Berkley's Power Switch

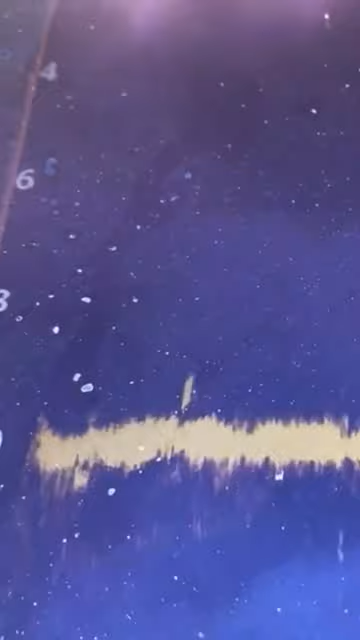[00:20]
There's one on it. Got him. Got him. Big one. Big one. Big one.